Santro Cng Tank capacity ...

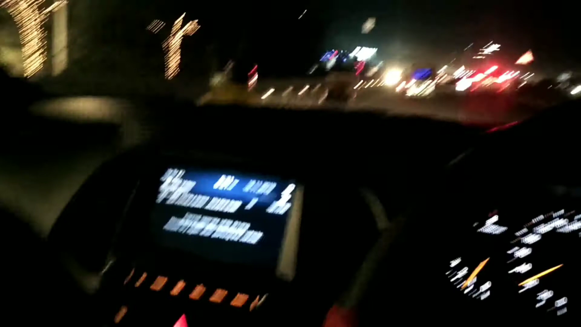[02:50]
Yes, you will see the CNG pump on the left side. Now we are going to get CNG from here.
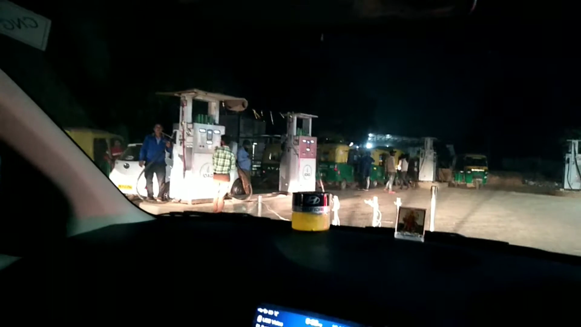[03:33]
Now they have told me that if you are local or taxi, you will have to come in line.